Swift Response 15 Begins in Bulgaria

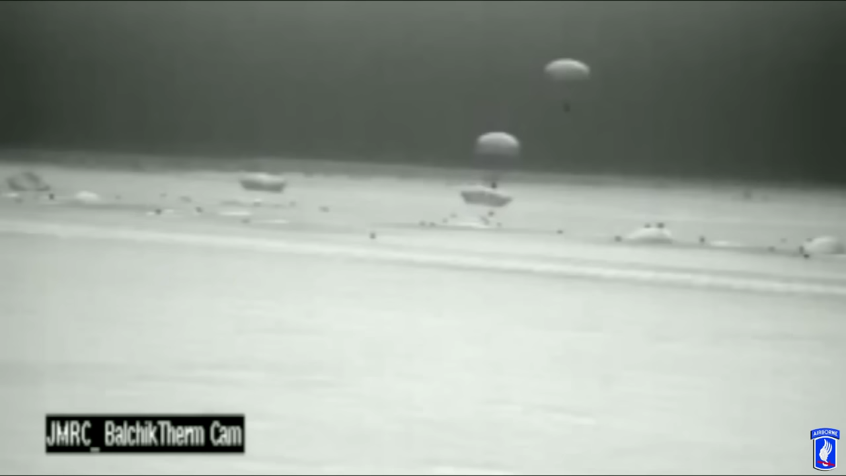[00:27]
an Italy's Fulguri Regiment did a parachute assault to kick off the massive airborne
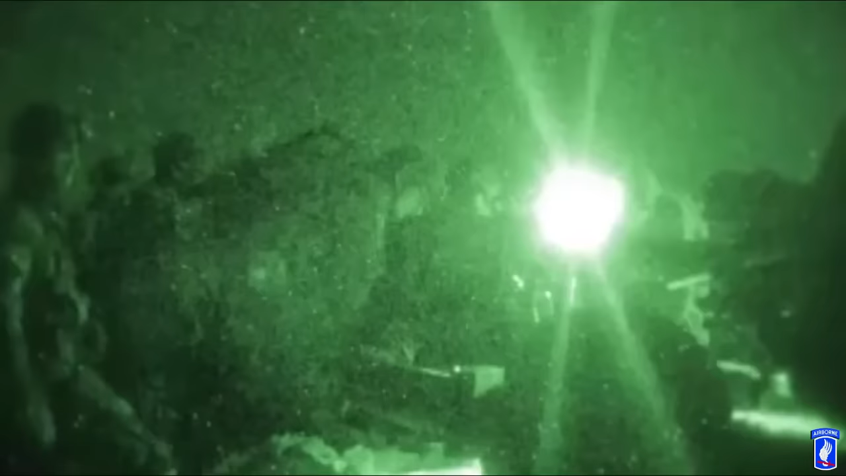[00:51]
The NATO Allies worked together during the dark hours of the night to land into the Bulgarian fields.